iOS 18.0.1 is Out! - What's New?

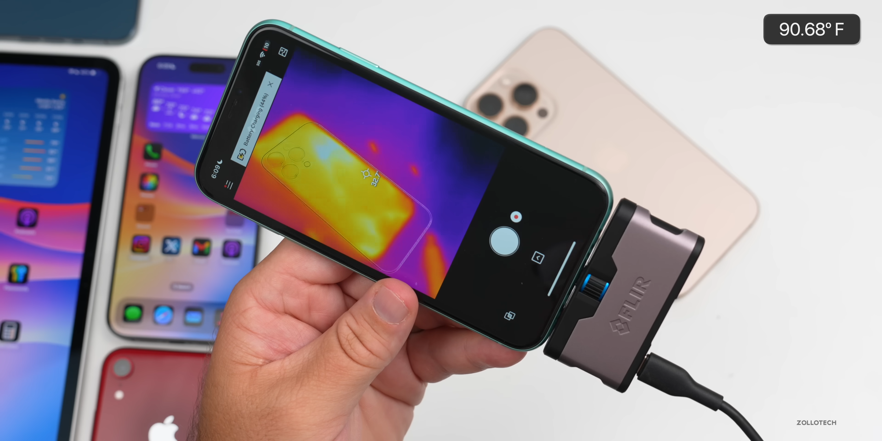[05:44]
but it appears that it's actually a little bit warmer than i would have expected but 33 to 34 degrees celsius but